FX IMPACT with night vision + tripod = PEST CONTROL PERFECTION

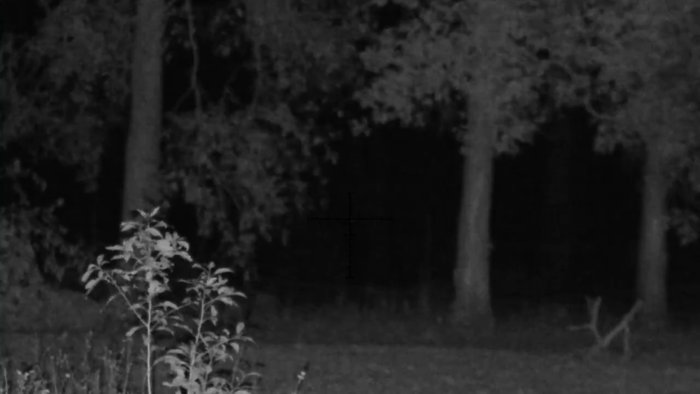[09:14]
So I did try and use my first-person view camera setup with that little smartphone setup that I had, but it didn't work because my eyes had adjusted to the darkness.
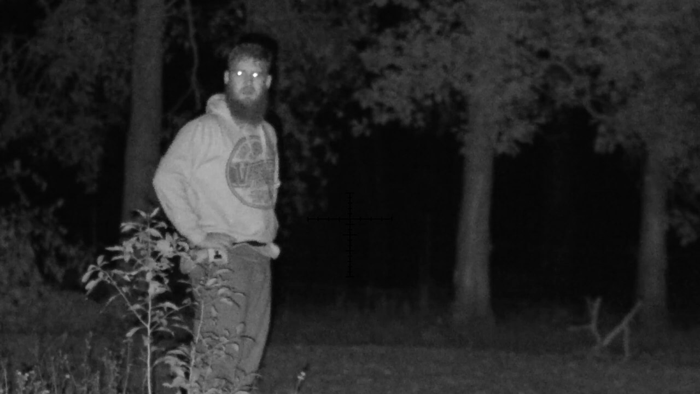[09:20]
And the flash on the camera was exceedingly bright even when it was taped over to the point where if you have enough light for the actual camera on the smartphone to pick you up at night like this, it's too bright for your eyes once they've adjusted. So we're just going to run with scope cam footage.
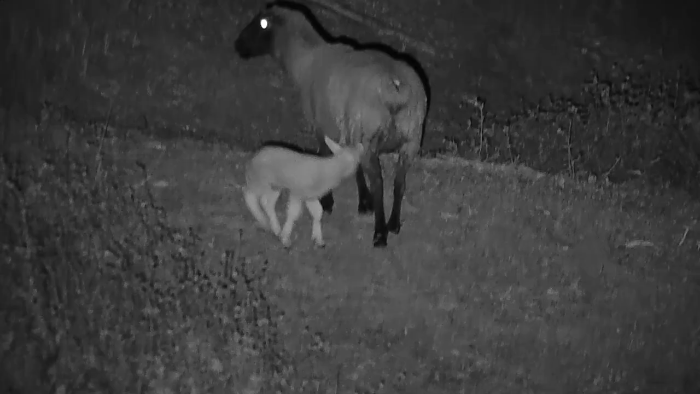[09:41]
And as you can see, my sheep has had a lamb, a little lamby lamb. He's going to be delicious in about a year.
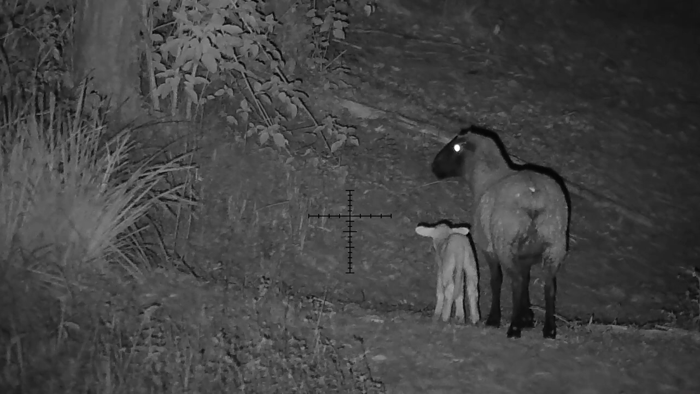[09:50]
And the scope cam itself seems to be going pretty good. I've figured out how to focus the torch properly. You need to be looking through the scope when you focus it and focus it so that it's sort of until
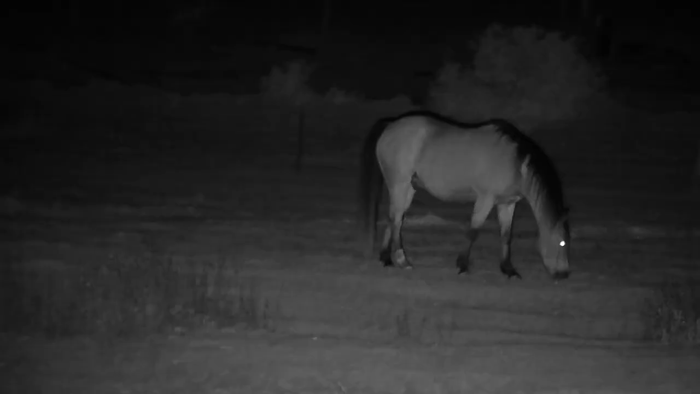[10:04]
you start seeing the shadow creep in on the picture and then widen it out so that the whole picture is as bright as it can be. It's really good once you get it all set up.
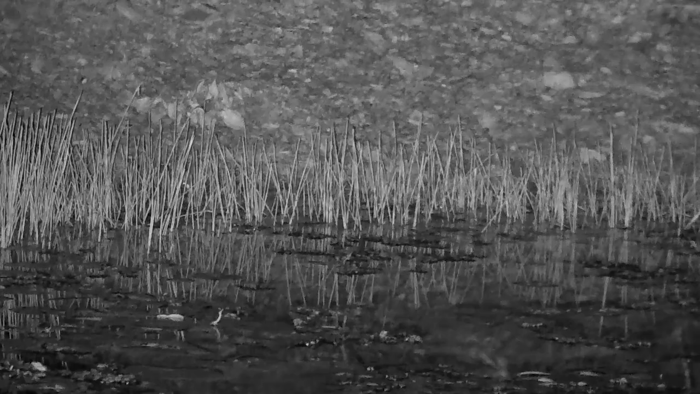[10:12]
So pretty happy with how it's going. I do need to buy a new memory card though, because even though I was filming in 120 frames a second, it was only recording in 15 frames a second. And I think that is because of the right speed of the card that I have in there,
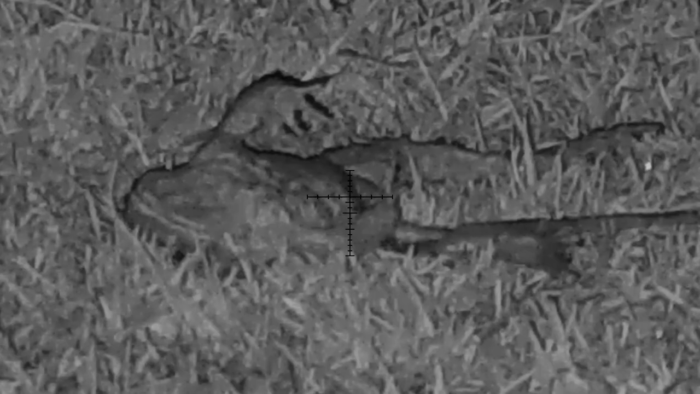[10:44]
They weren't left lying on the ground for our native animals to come and eat and get poisoned by. But basically we spent a couple of nights this week out wandering around after dark.
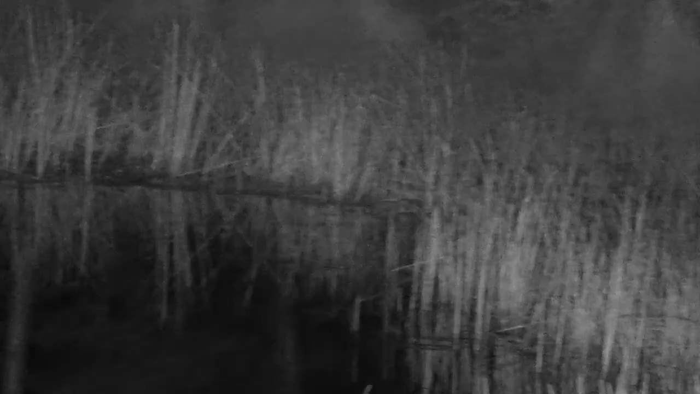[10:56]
They were all work nights.
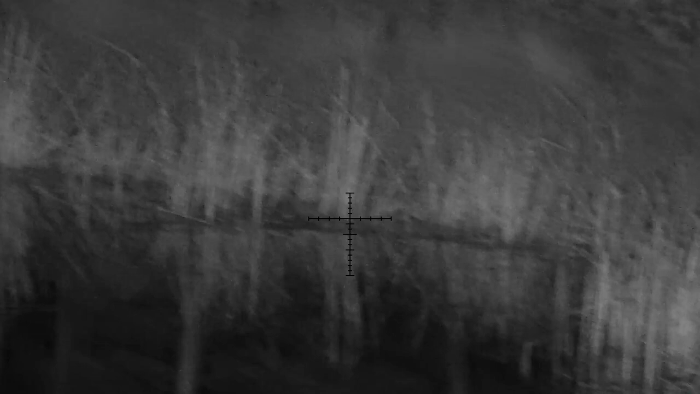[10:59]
So the first couple of nights were kind of cold and short. So I only got one or two toads each night.
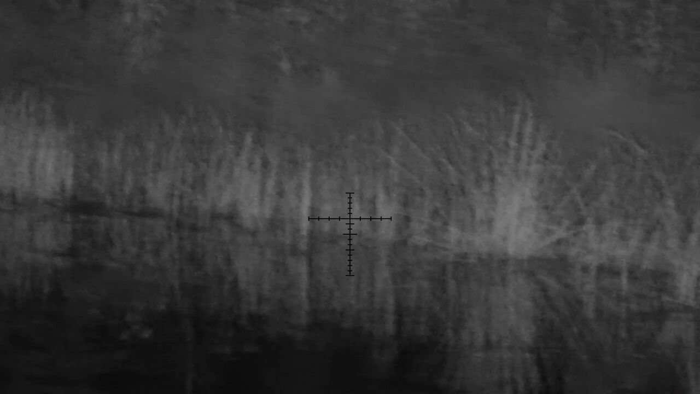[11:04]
But the last night, Friday night, it was a good one.
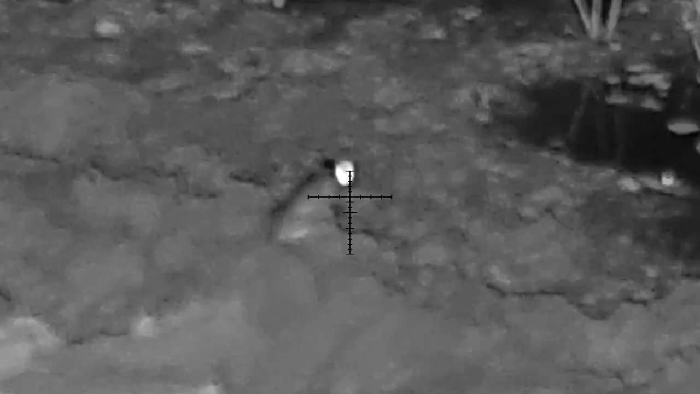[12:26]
So this is really nice to see. We had a bunch of little stony creek frogs come out again. They didn't come out on the cold nights.